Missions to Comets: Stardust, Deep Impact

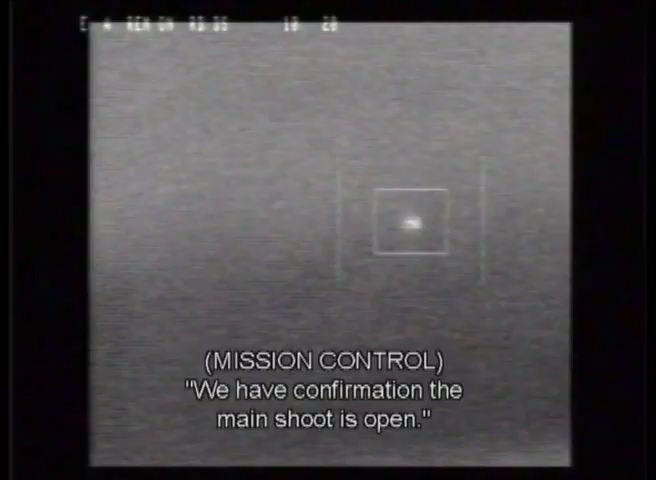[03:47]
Okay, we have confirmation of a main chute here. Okay.